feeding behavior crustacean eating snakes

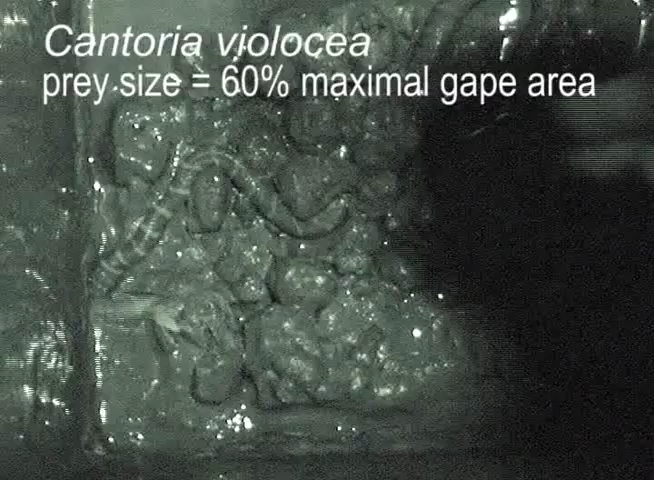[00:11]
During their initial attack, Cantoria often pinned the shrimp against the mud with their body before biting them.
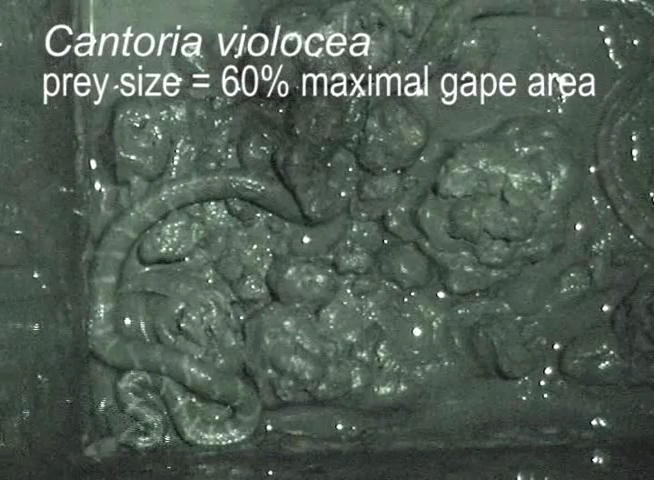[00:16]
The following snapping sound was made by the shrimp.
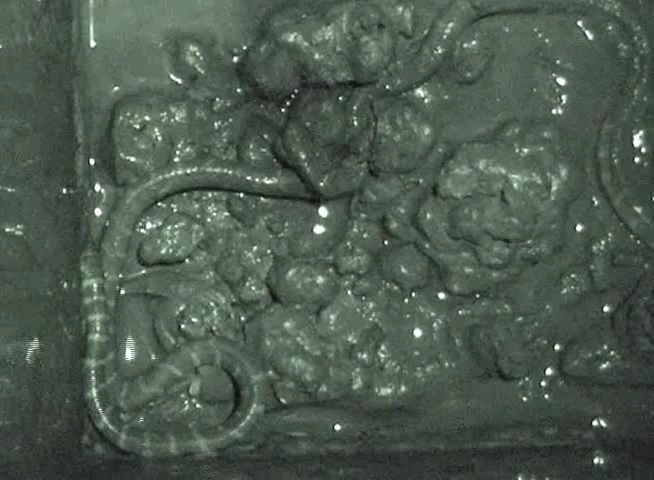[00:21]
However, vigorous movements of the tail were more effective than snapping for escaping from the snakes.
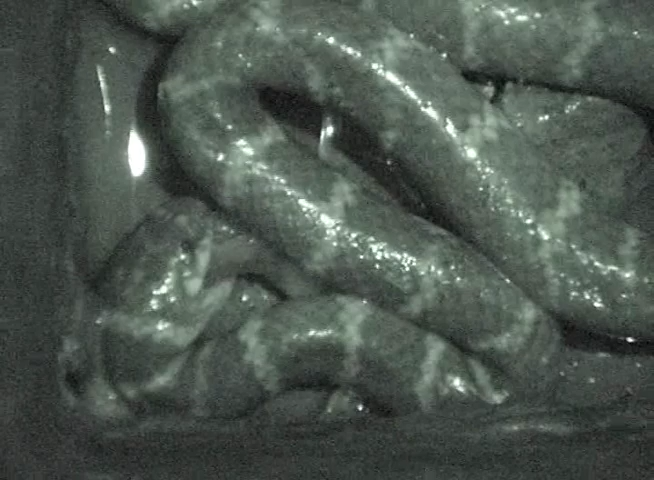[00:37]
Rather than forming coils all the way around the prey, Cantoria often just place part of their body or neck on top of the
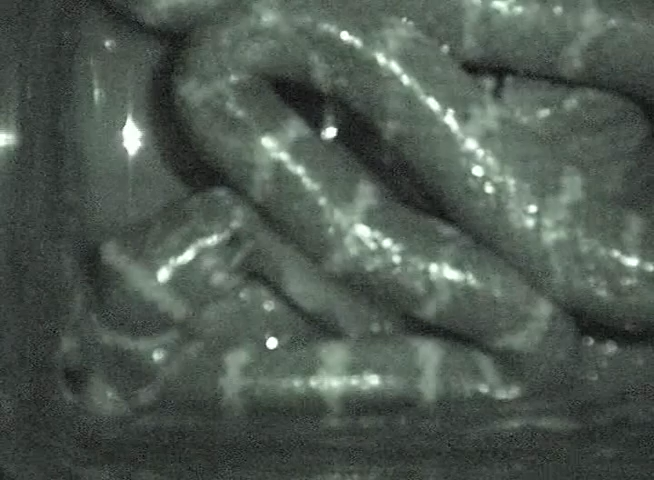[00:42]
prey to help restrain it during most of the swallowing process.
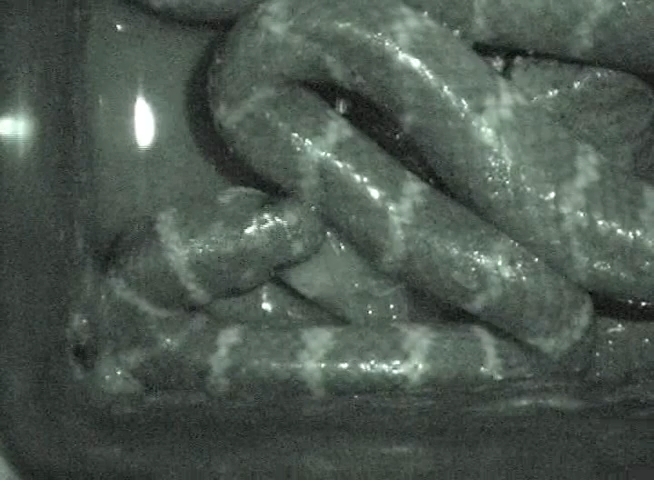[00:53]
For a given overall body length or total mass, the maximal gape of Cantoria is extremely small compared to that of the other two species that eat crabs.
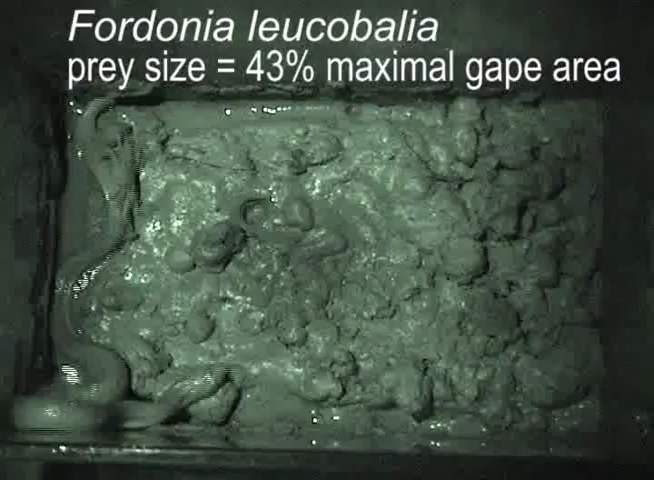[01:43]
Although this species of snake has rare fangs, no effects of venom on the prey were observed.
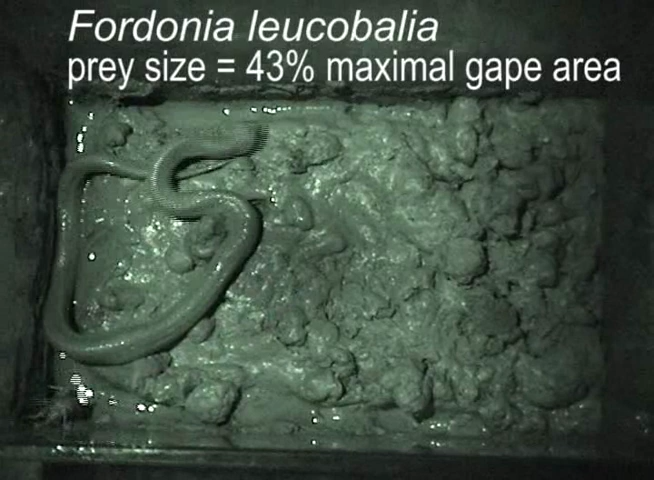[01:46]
In the field of Ferdonia shows that the initial capture of hard shell crabs is often very difficult.
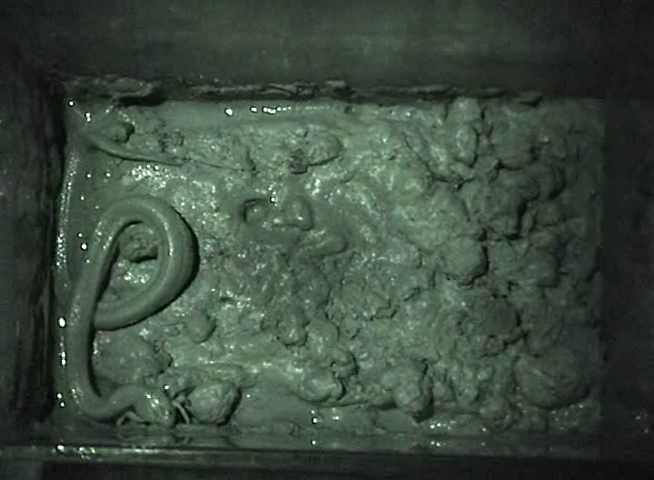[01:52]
Ferdonia uses a unique closed mouth strike quickly followed by pressing
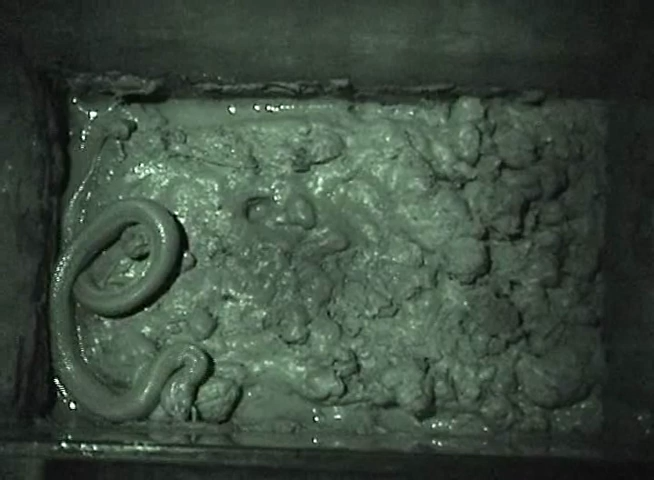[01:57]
down with its chin and then neck to pin the crab against the mud.
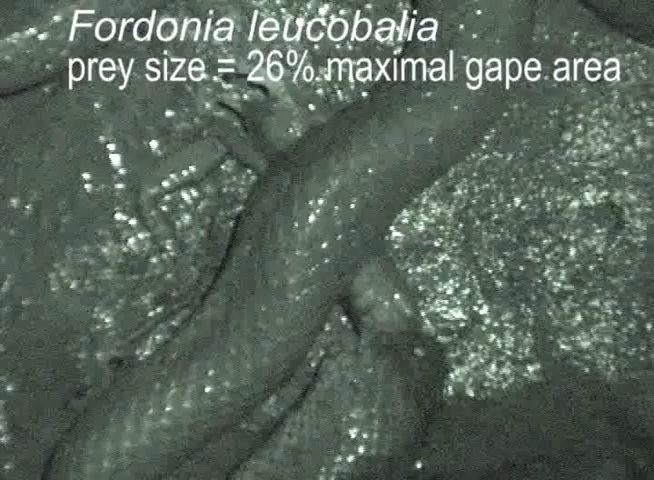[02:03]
This clip of a different snake shows how Ferdonia swallows.
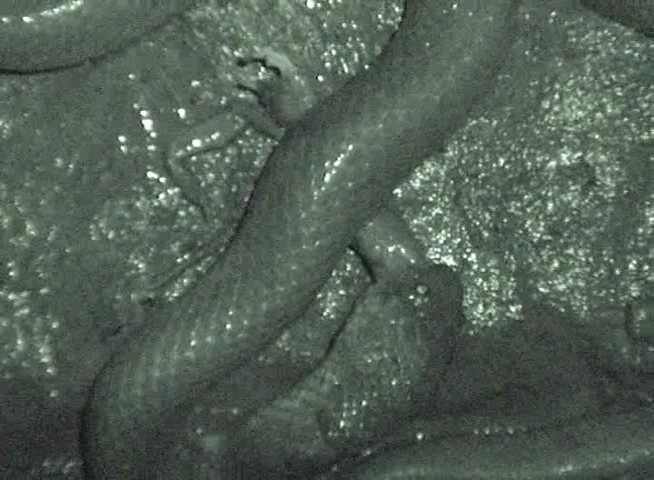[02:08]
Ferdonia uses highly variable body postures or coils to continue restraining the prey for most of the swallowing process. And the head of the snake often remains beneath the body as swallowing proceeds.
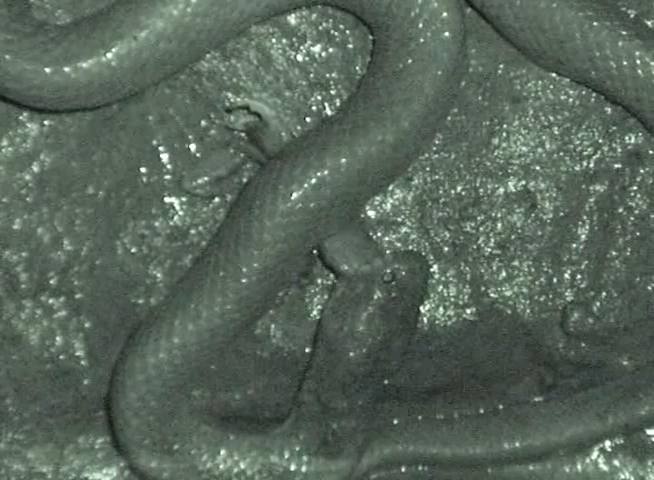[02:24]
Ferdonia usually swallows the crabs from side to side rather than from front to back.
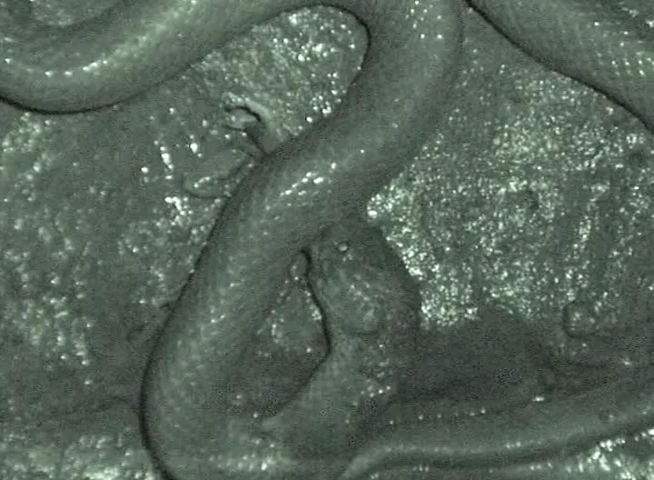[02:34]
The large display claws of some crabs, such as this male Metaplex elegans, often complicates swallowing. And it took this snake more than 20 minutes to get past the first claw and begin engulfing the carapace.